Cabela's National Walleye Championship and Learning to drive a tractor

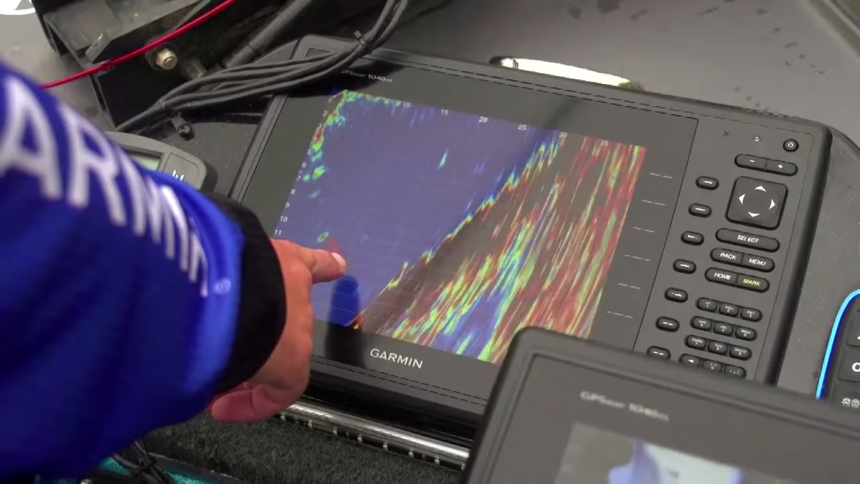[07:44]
figure out where they're feeding, what depth they're at, and really learn how they're reacting to your lures.
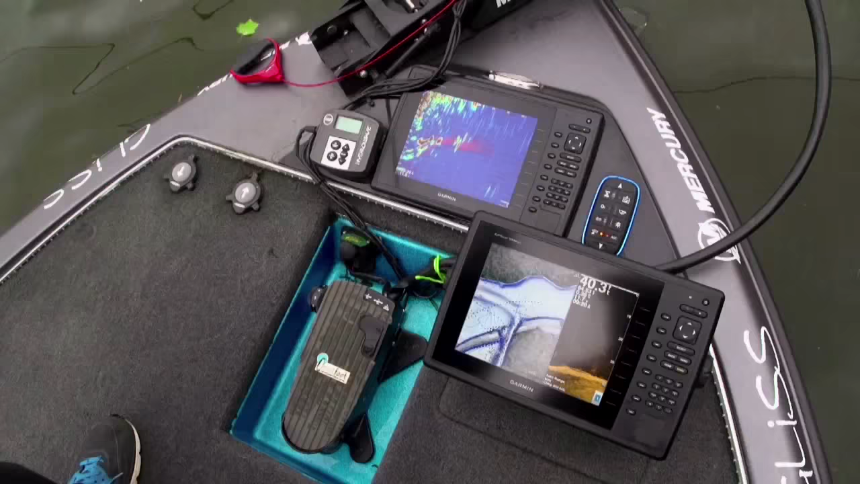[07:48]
To be able to see that kind of stuff and understand it and then interpret it, put it into your game, unbelievable.